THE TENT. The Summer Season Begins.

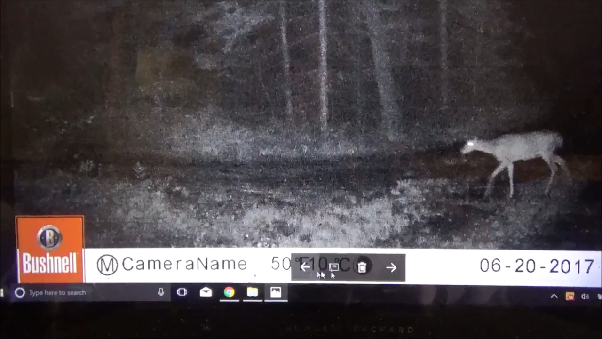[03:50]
and we got a deer that's going both directions.
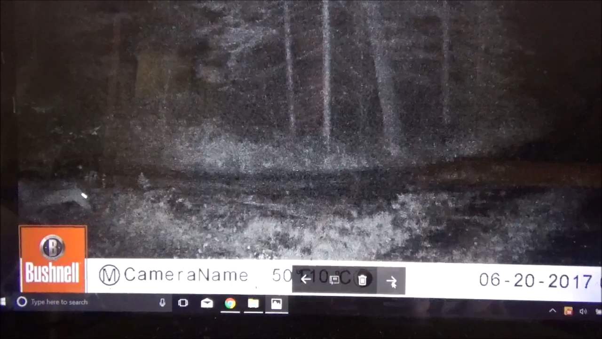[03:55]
There it is again. You can barely see it right in there.
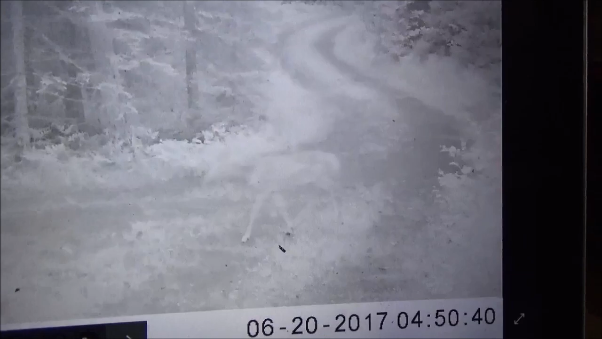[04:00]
There's a real nice picture of a doe right there.